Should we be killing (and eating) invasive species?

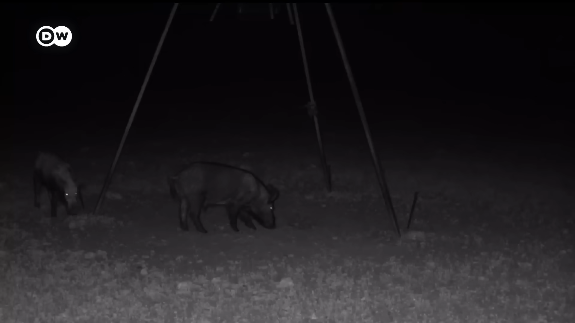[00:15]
These hogs are invasive, and actually better for the environment dead than alive.